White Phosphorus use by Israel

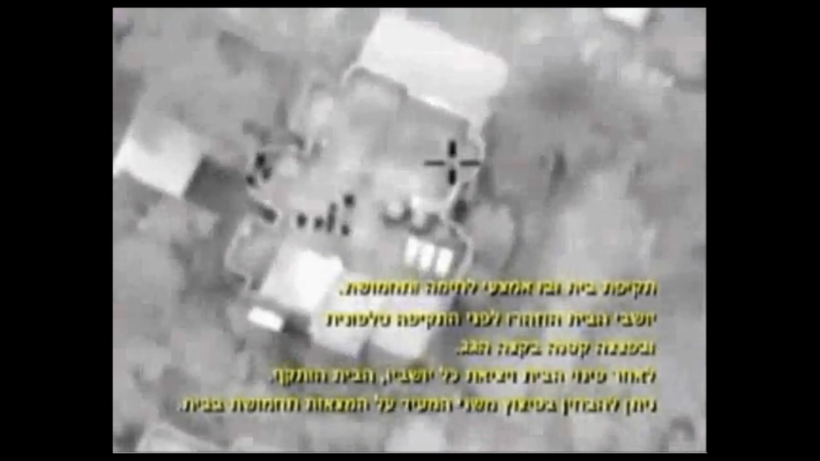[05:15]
And then when the area is clear, the building,
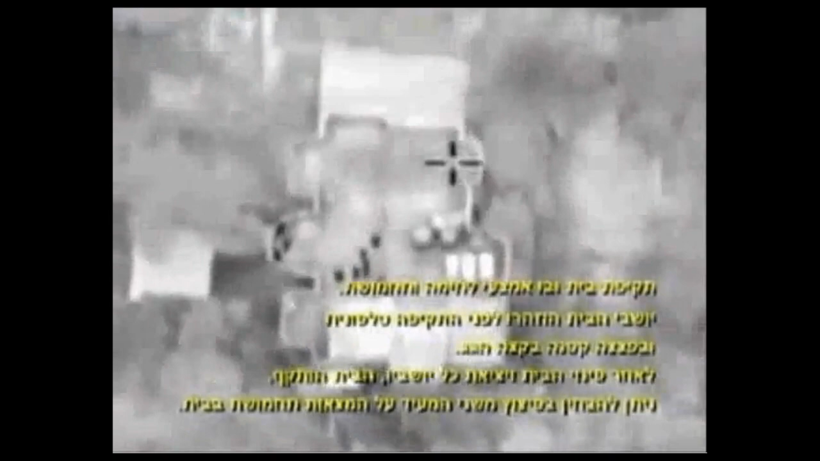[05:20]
which presumably conceals a tunnel or stores weapons or serves as a base of operations, is bombed and destroyed. That's a positive development.